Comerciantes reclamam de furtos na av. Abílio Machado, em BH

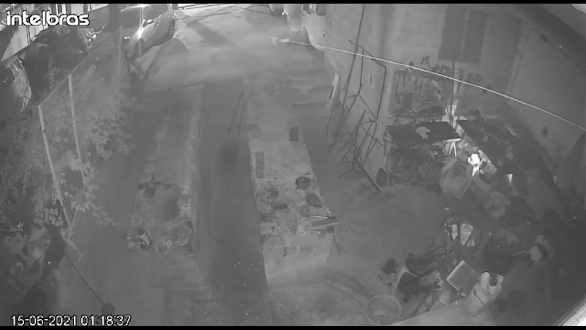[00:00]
É, os ladrões estão fazendo a farra na avenida mais movimentada do bairro Alípio de Melo, na região noroeste de BH, viu?
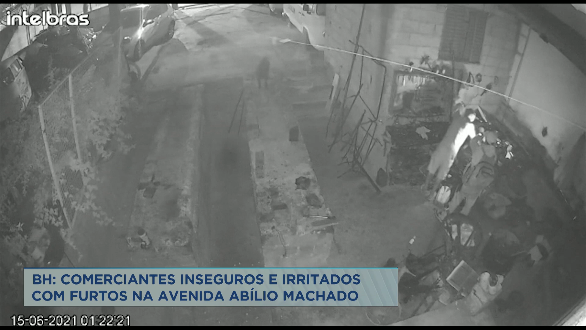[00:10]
Nem os equipamentos de segurança não estão sendo suficientes para impedir os furtos e invasões. Estão deitando e rolando. Olha lá, vamos lá ver. 1h18 da madrugada, o homem de boné e mochila nas costas anda tranquilamente pela oficina. Com uma lanterna, ele procura ferramentas e outros objetos que possam ser furtados. Repare no alto da tela que um outro rapaz segura um pacote. São cestas básicas que estavam dentro de um veículo e seriam doadas. Em outra cena, a dupla chega a acender a luz da oficina.